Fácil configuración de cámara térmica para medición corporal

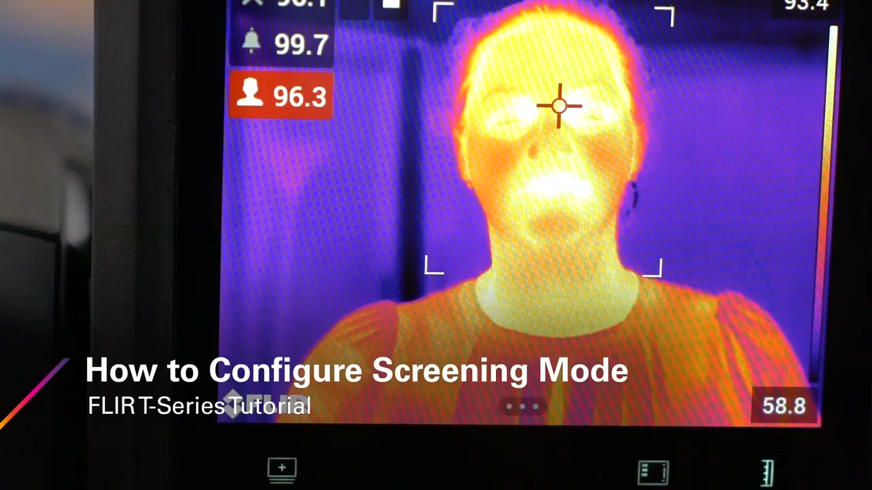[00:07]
This video demonstrates how to switch from the factory default settings to the screening mode on a FLIR T540 thermal imaging camera.
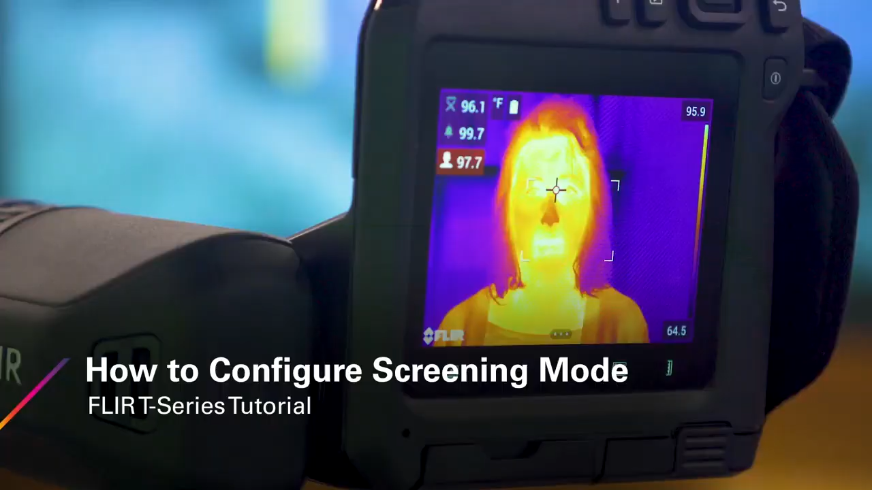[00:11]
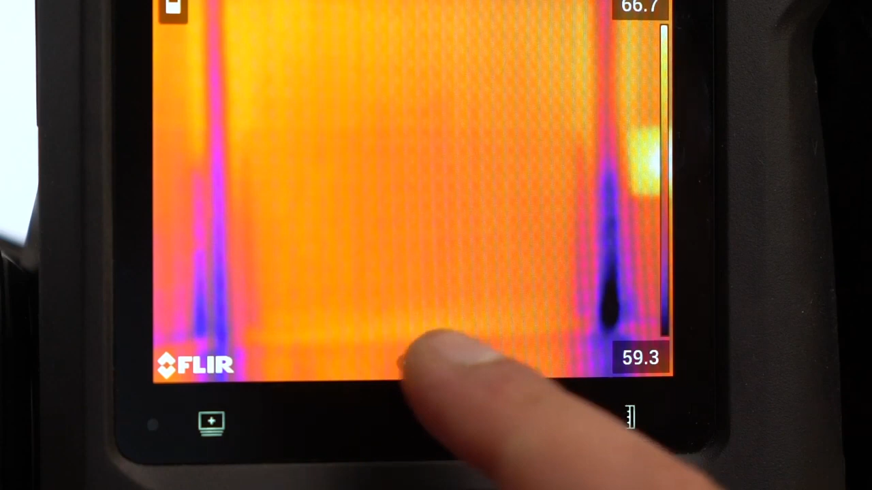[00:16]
First, tap the screen to bring up the menu and select measurement parameters. Set your emissivity to 0.98.
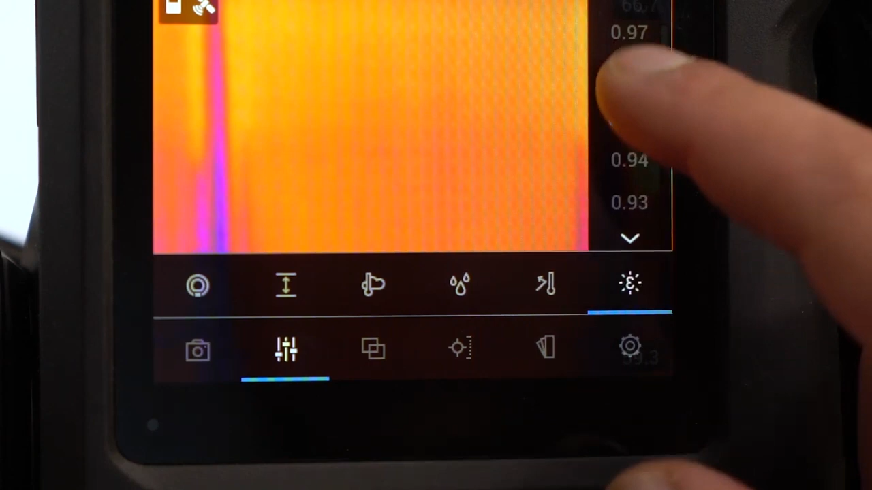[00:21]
Next, set the distance from your camera to your target.
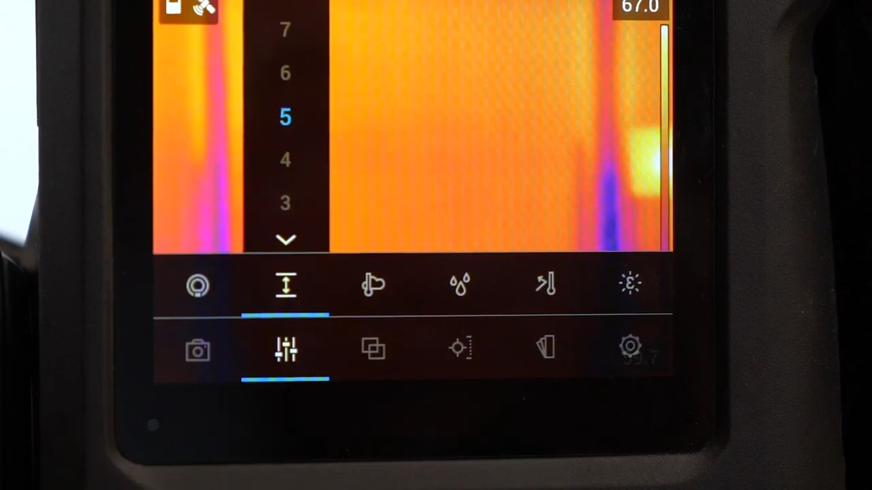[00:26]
Click the gear icon to take you to settings.
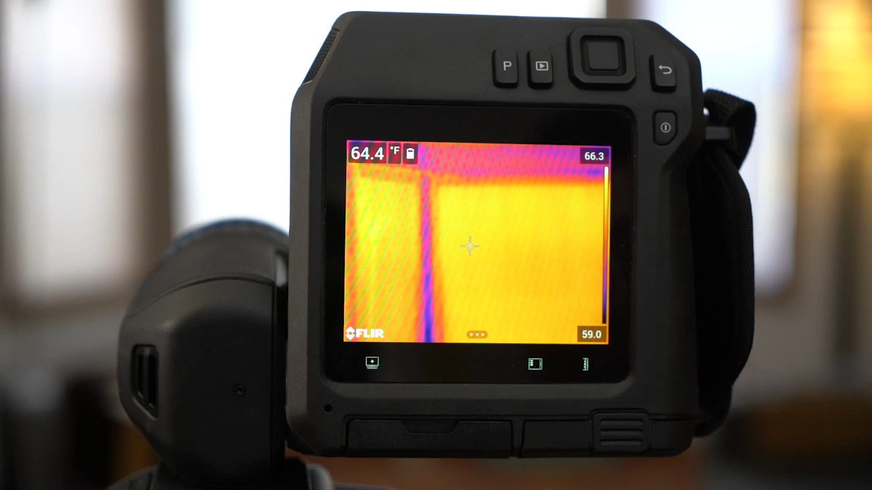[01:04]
On screen: spot 64.4°F
Tap on the screen to bring up the menu and click on the camera icon on the far left.
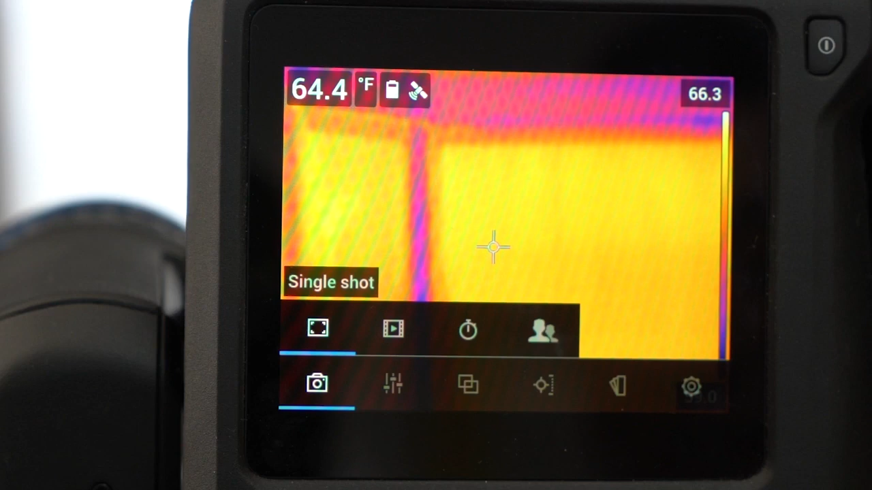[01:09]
On screen: spot 64.4°F
Select the screening mode icon on the far right.
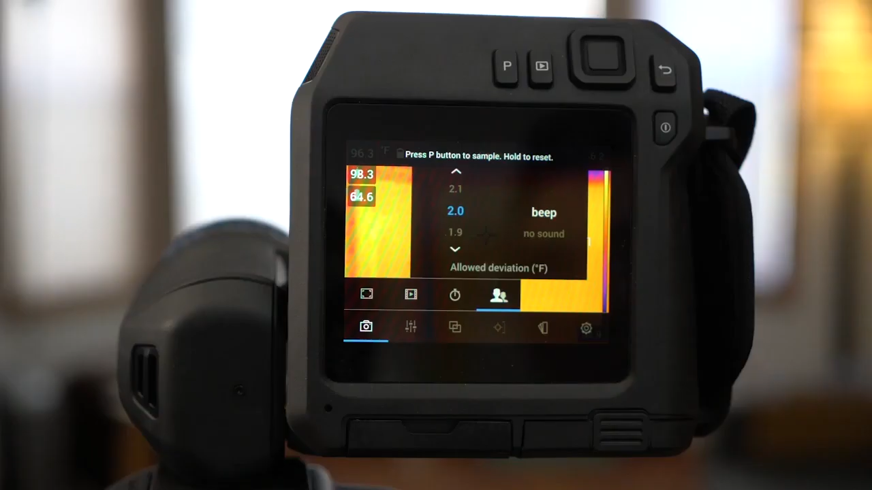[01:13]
Here's where you can set your alarm threshold.
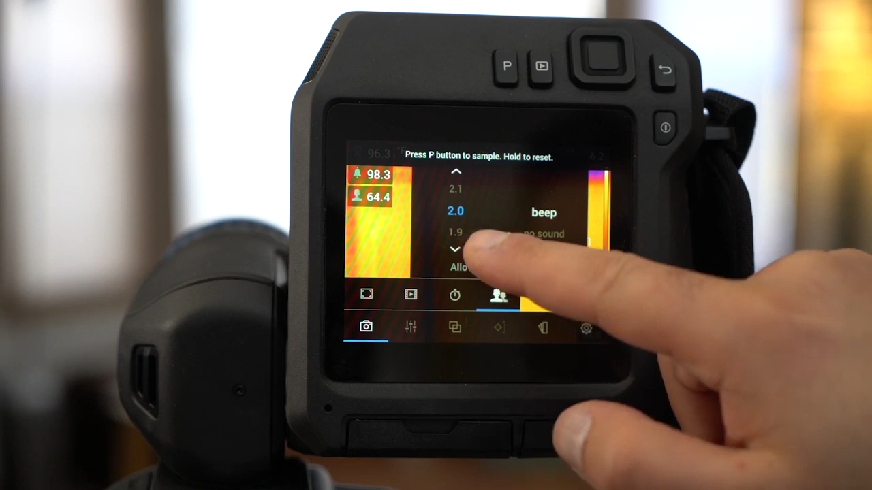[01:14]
We're in degrees Fahrenheit, so we'll set the threshold to 2 degrees.
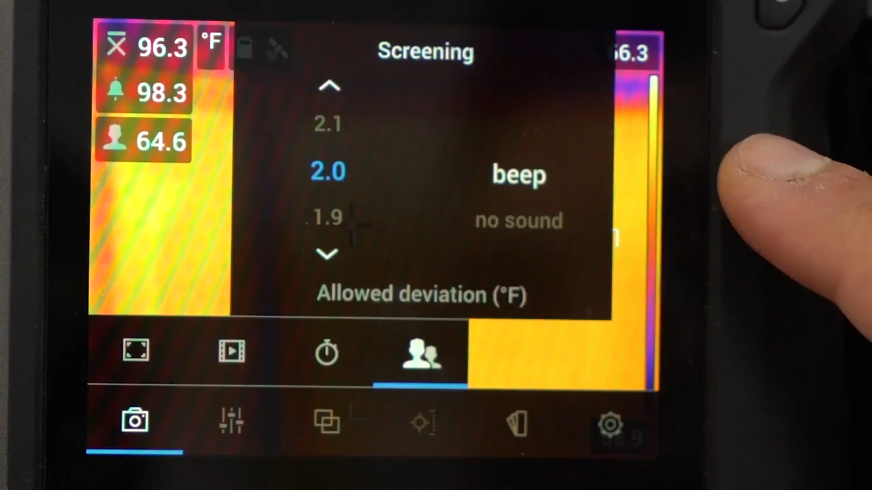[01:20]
You can also choose to turn the audible alarm on or off.
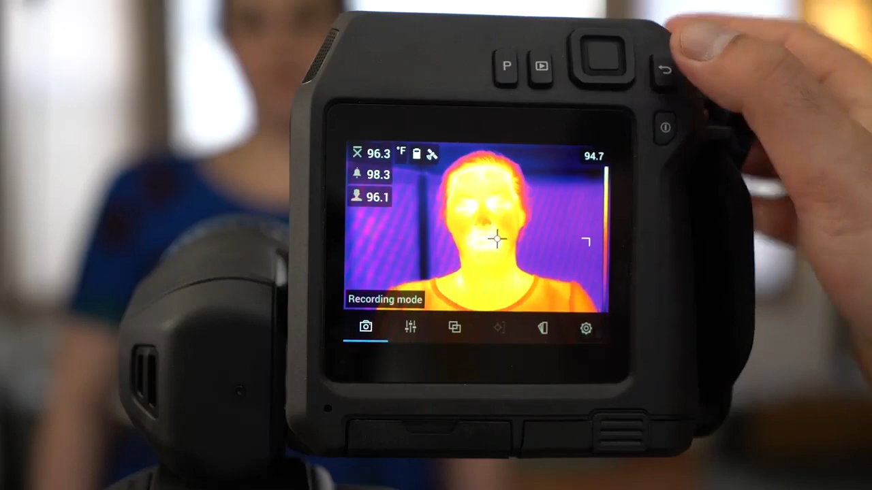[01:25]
Exit the menu. We'll set our baseline using a person whose body temperature is
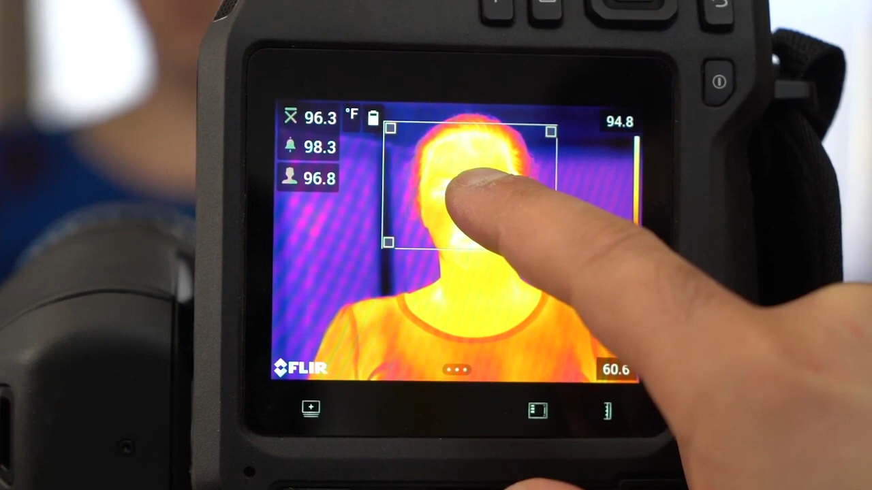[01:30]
within normal range and placing the area of interest over our subject.
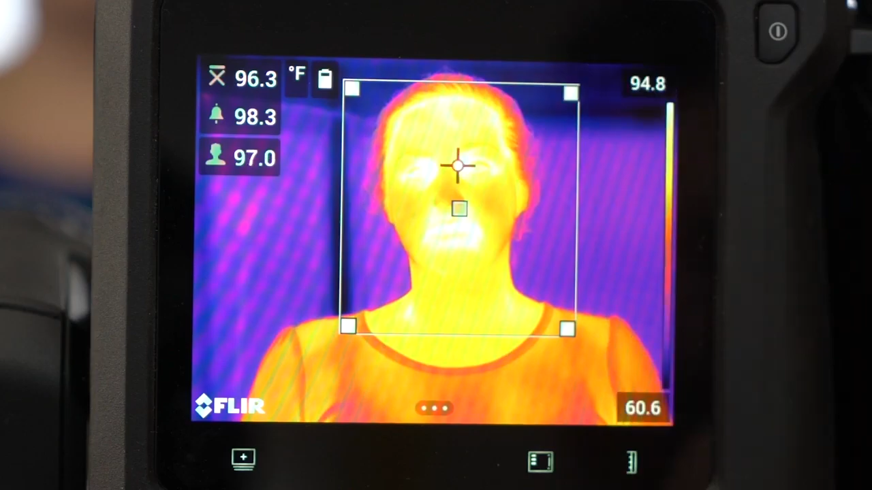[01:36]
Press the P button to set the baseline.
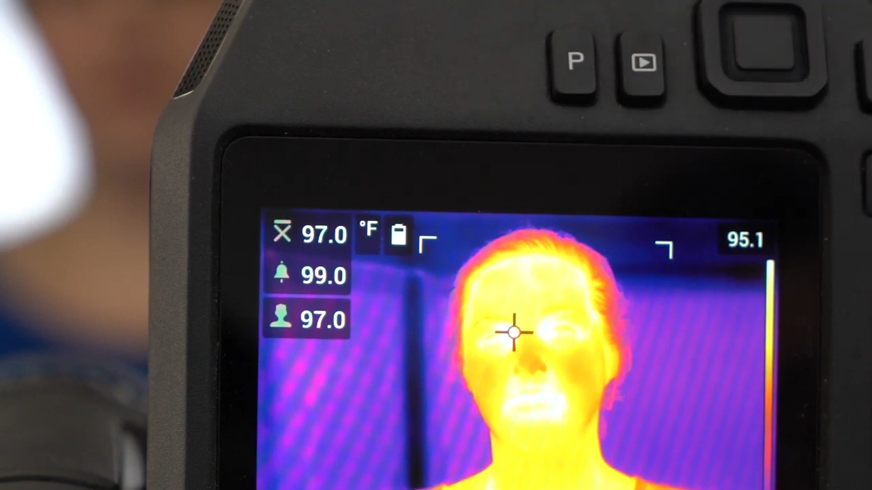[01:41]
The camera has now been set to alert us when it detects a temperature over 2 degrees higher than the baseline.
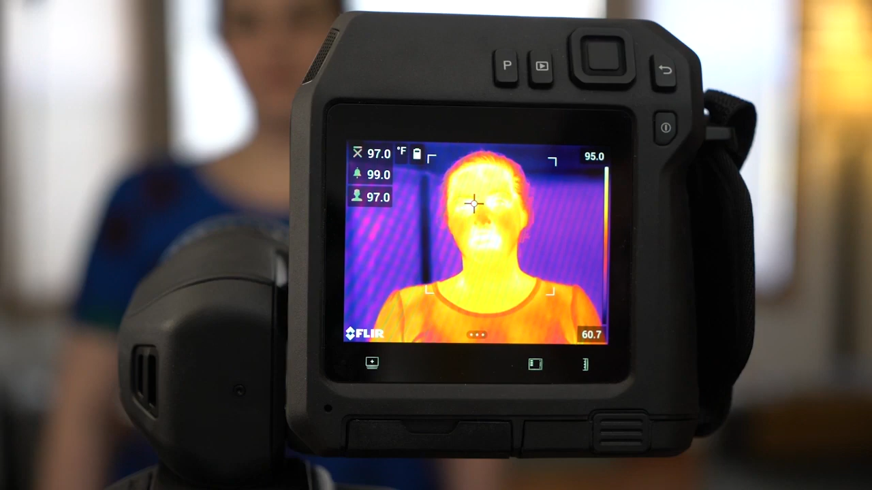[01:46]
A long press of the P button resets the baseline temperature.
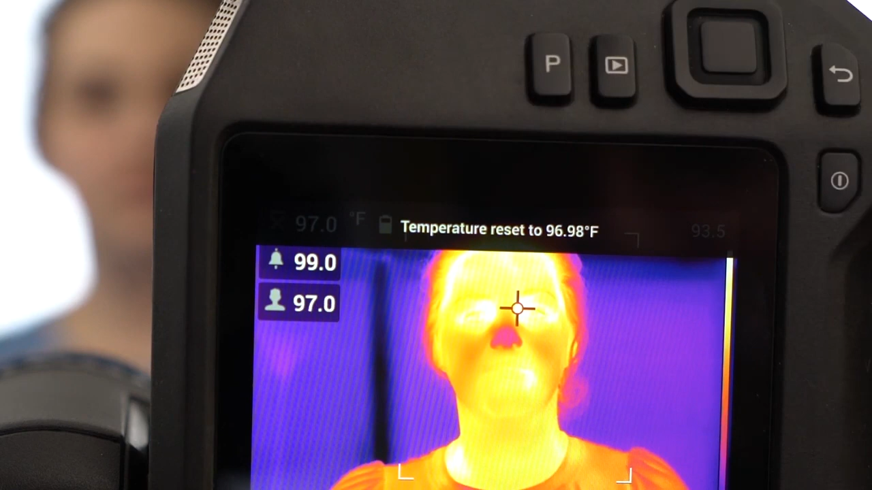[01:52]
A short press of the P button averages in a new sample. It's recommended to average at least 3 samples from healthy individuals.
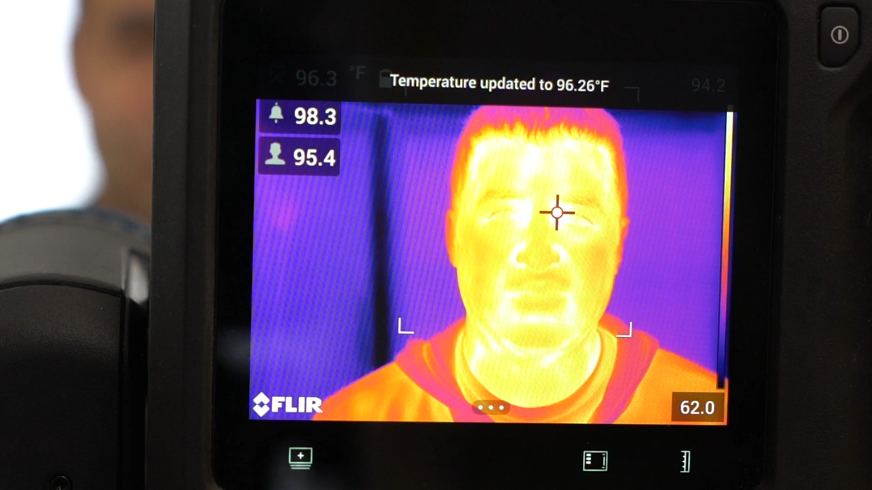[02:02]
The camera can store up to the last 10 samples.